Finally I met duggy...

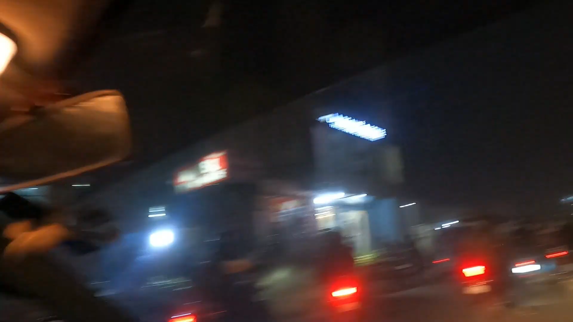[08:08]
अगर � देखोगे तो पीछे थोड़ा जाम भी लग रहा था तो जाम